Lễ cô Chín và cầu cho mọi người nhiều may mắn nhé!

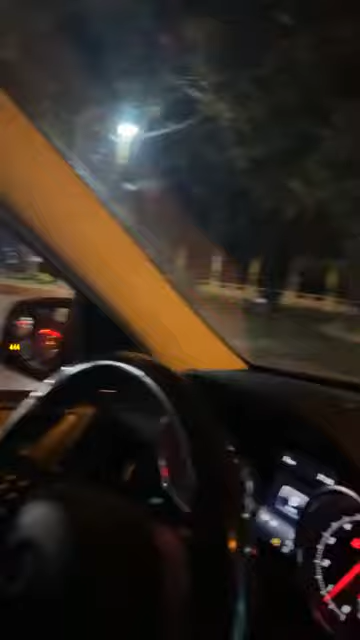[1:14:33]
Thì bây giờ thầy sẽ lái xe sang đền cô 9.